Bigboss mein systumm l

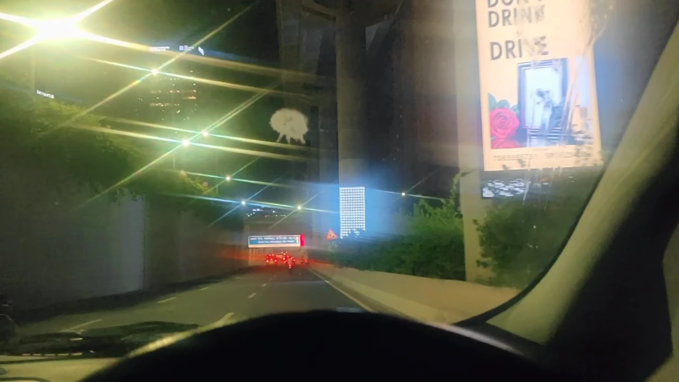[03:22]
ये वो रखा है अभी गाड़ियाँ ही गाड़ियाँ, जाम जुम में फंस गया था थोड़ा सा तो उसमें भी लेट हुआ।